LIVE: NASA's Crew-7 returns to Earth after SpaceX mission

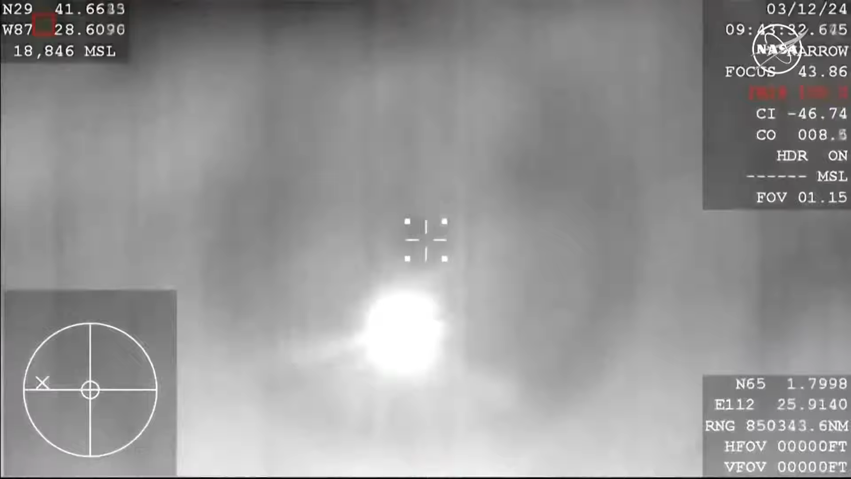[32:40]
once again dragon is reading uh its altitude as well as barometric pressure to determine when the appropriate
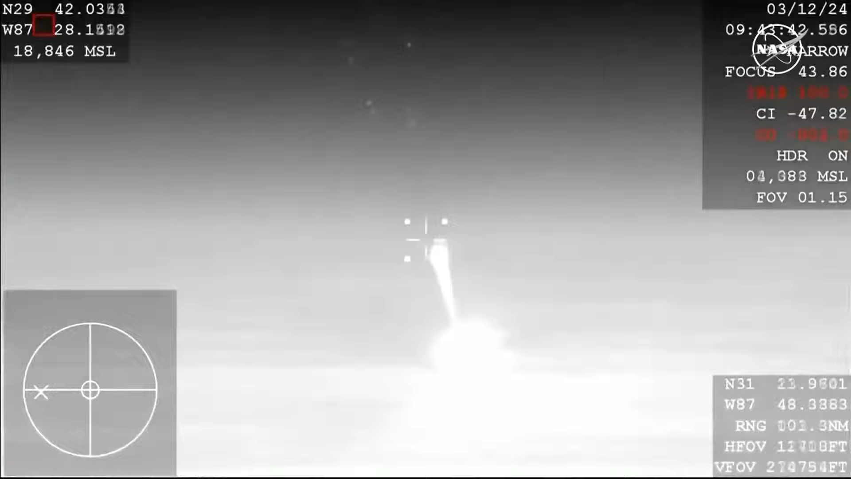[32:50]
and there we can see the drugs deploying now uh the appropriate time to deploy those drug
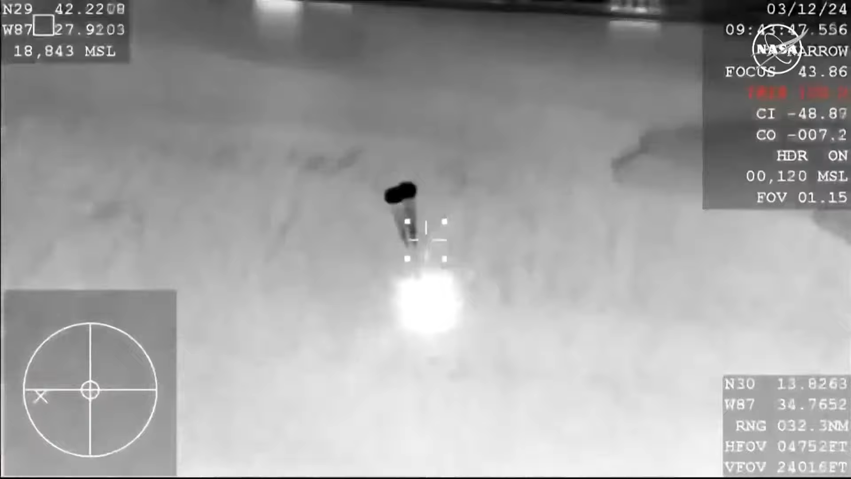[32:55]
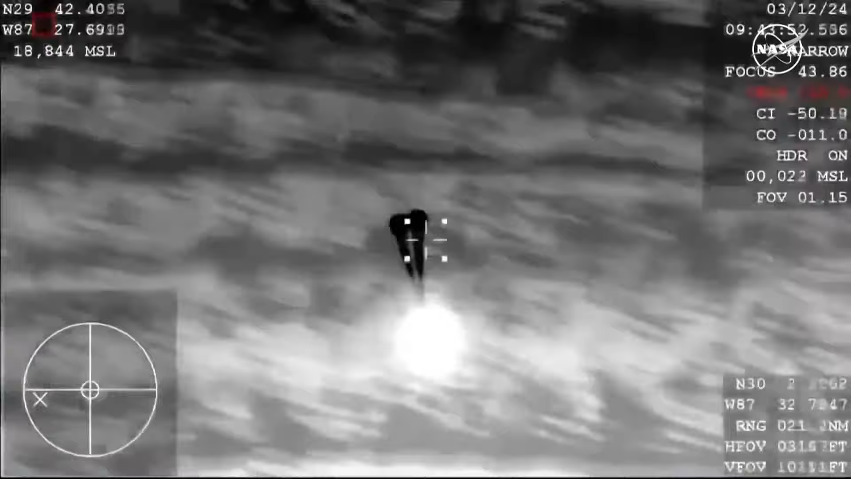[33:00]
parachutes
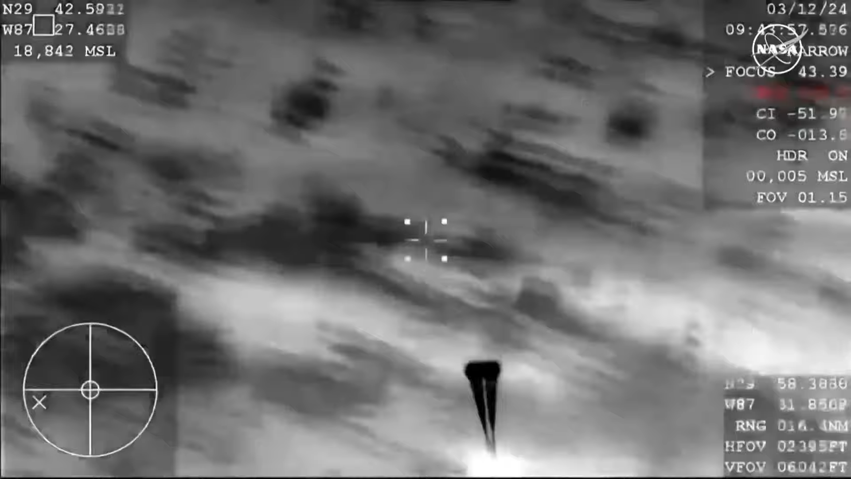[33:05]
and so these drug parachutes do help to stabilize and decelerate the vehicle ahead of the mains being deployed a short time after expecting main descent rate nominal all right that's great news there indicating that
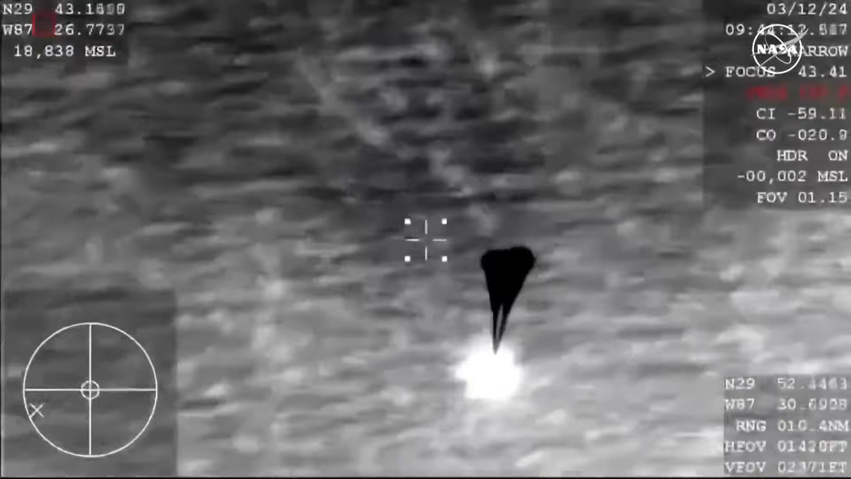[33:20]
the rate of deceleration with the drug shoots is as expected the main parachutes will deploy next that will occur around the 6 500 foot uh mark above the ocean surface and at that point in time the capsule will be traveling around 120 miles per
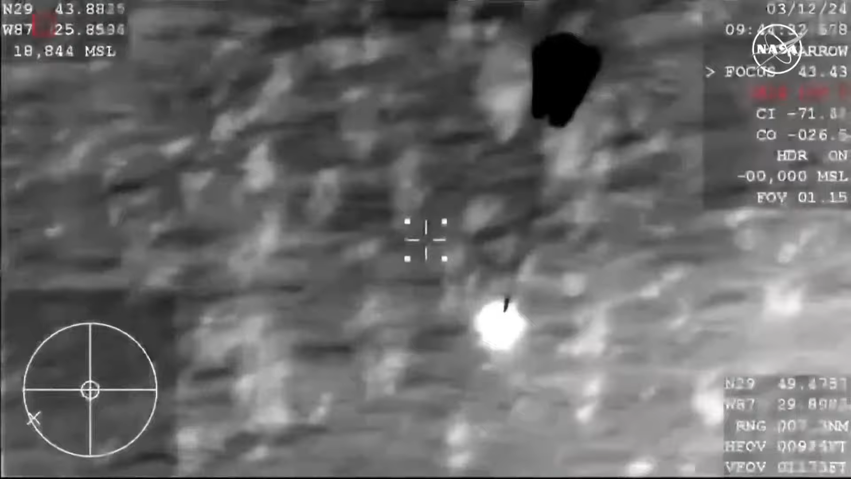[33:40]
hour and we can see those main parachutes deploying now okay those drug parachutes will um land in the ocean and hopefully we will be able to recover
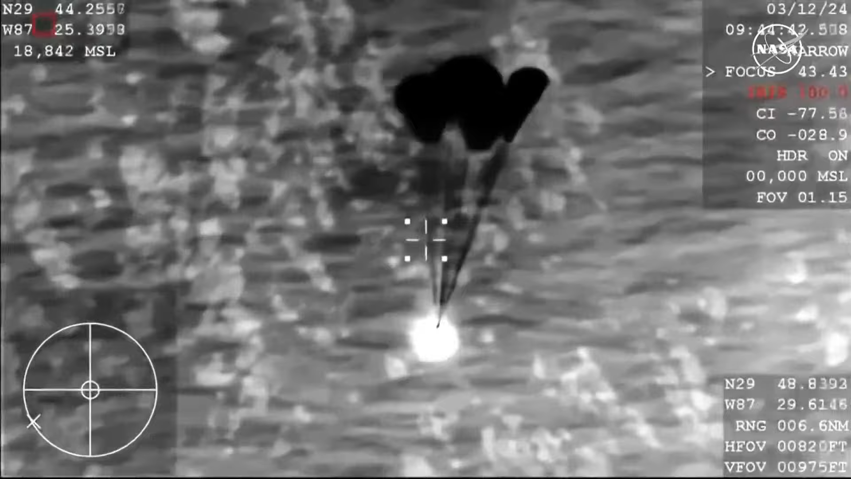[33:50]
them but they kind of sink quickly sometimes so uh the recovery teams will go
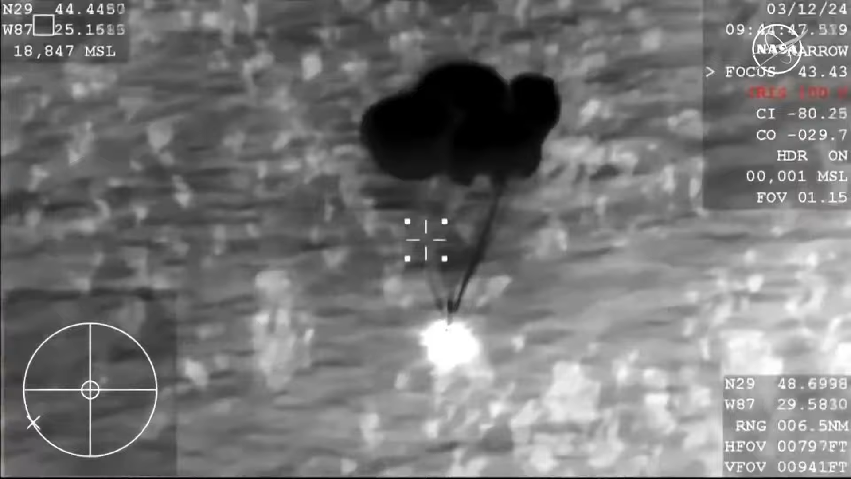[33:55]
out and try to recover those drug parachutes for reuse on
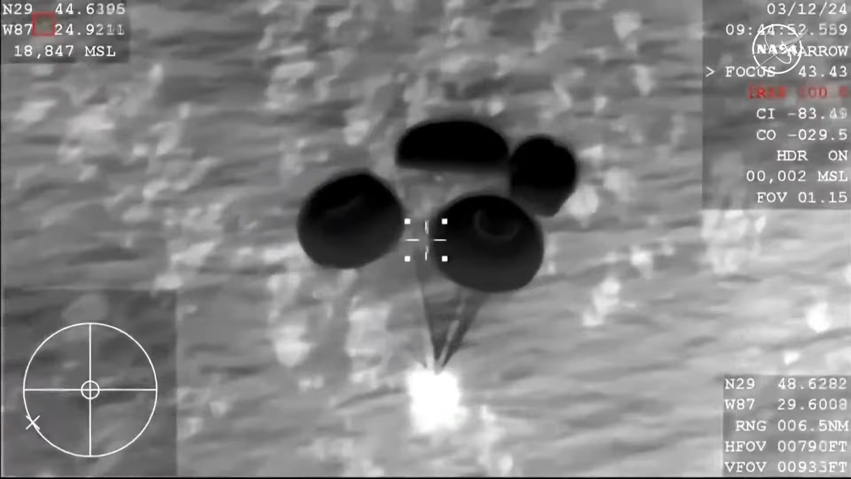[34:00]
future cargo missions we can see here main chute descent rate nominal
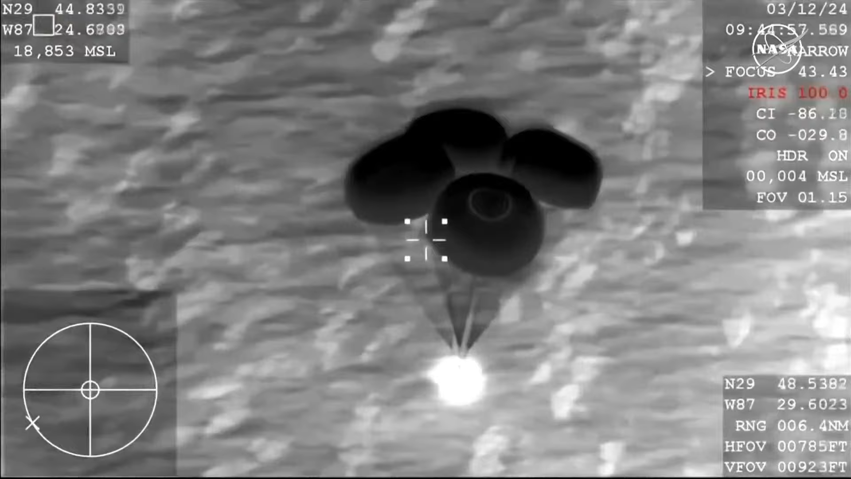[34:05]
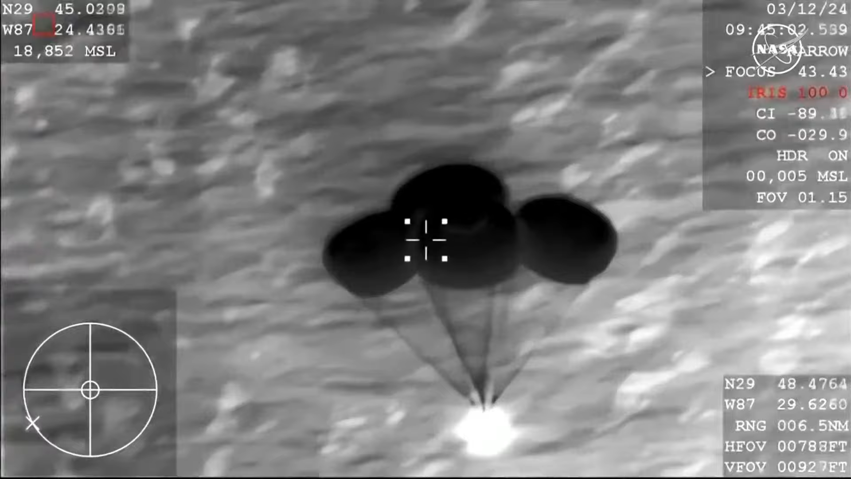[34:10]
great news there indicating that the deceleration rate of the copy 1000